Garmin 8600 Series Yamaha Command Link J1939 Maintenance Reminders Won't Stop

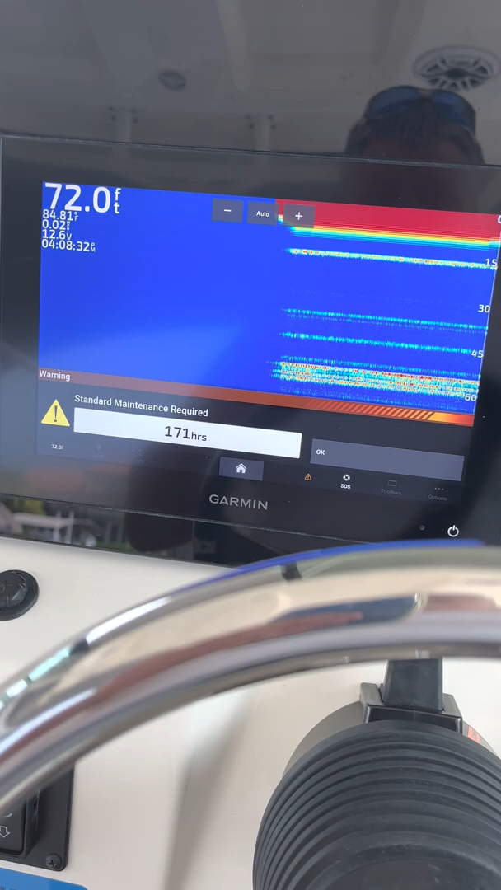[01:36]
On screen: depth 72.0 ft
I got to keep clicking through this and I haven't been able to figure out how to get the maintenance and
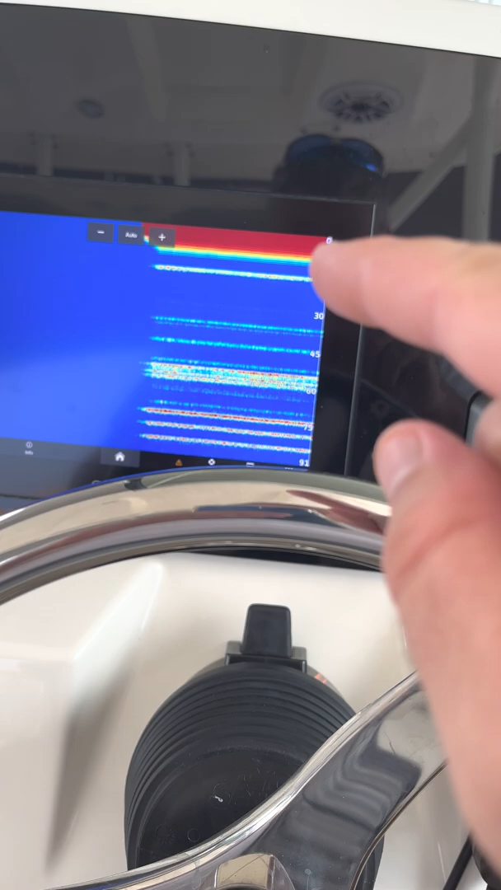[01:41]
standard alarms to stop displaying here they don't display over here so if I go in here let me show you what's going on
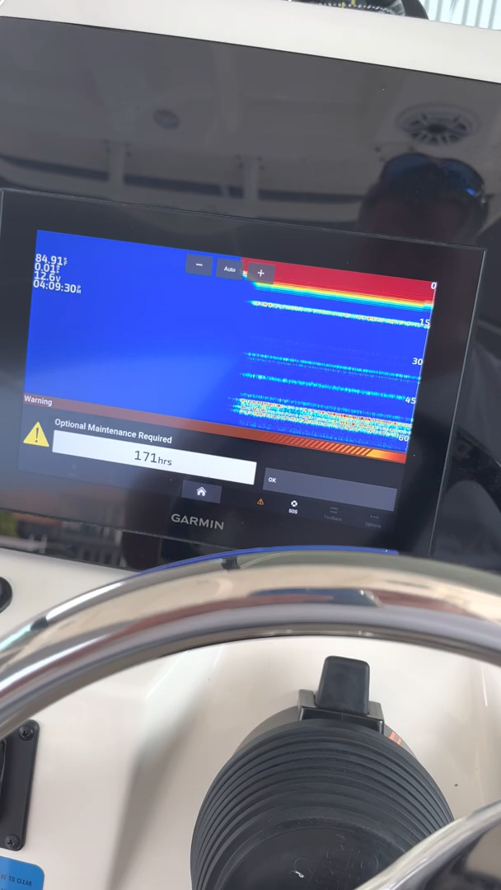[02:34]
on the back of the Garmin which connects into the Yamaha
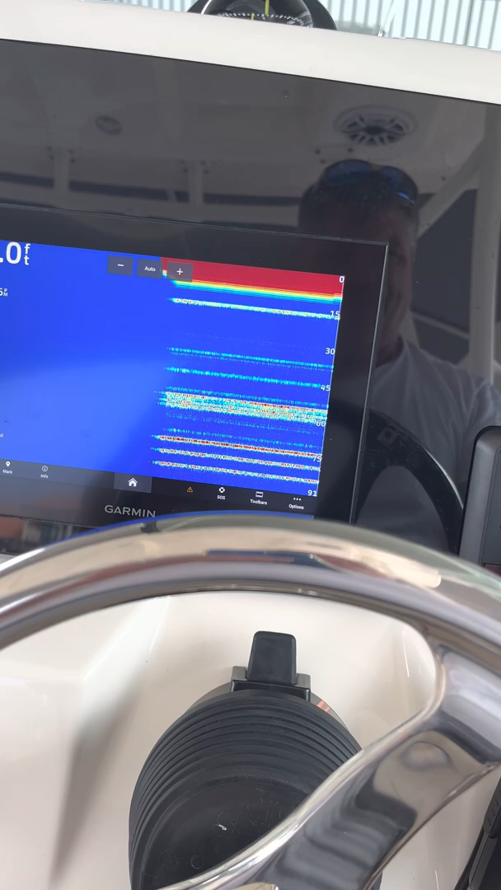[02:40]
command link bus so that's a bit of information
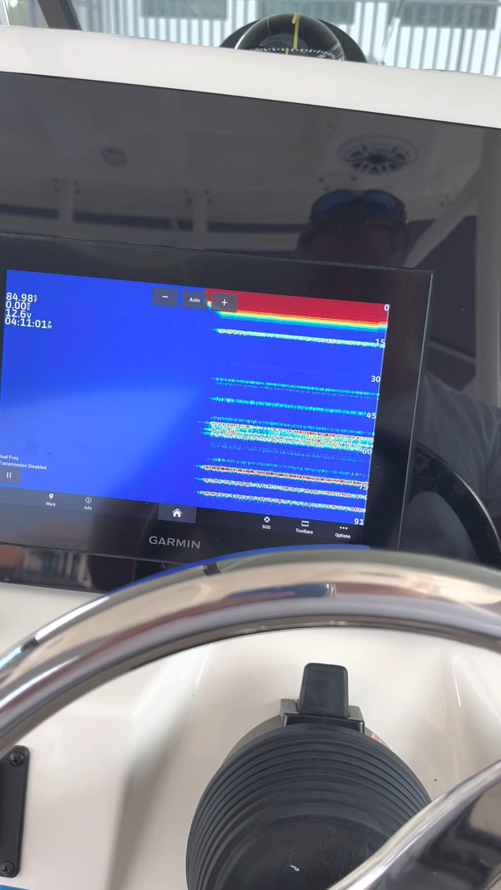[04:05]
wouldn't you know the alarms are gone now
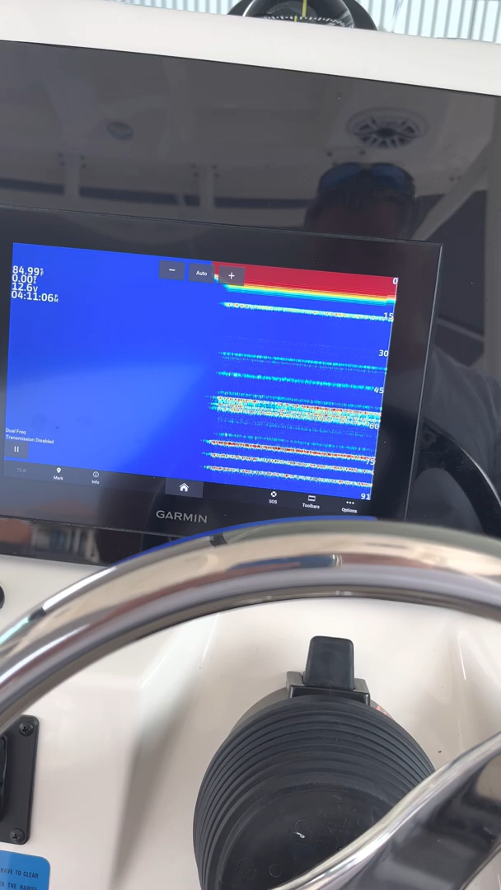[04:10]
so it seems that maintenance reminders that were originally configured on the Yamaha gauge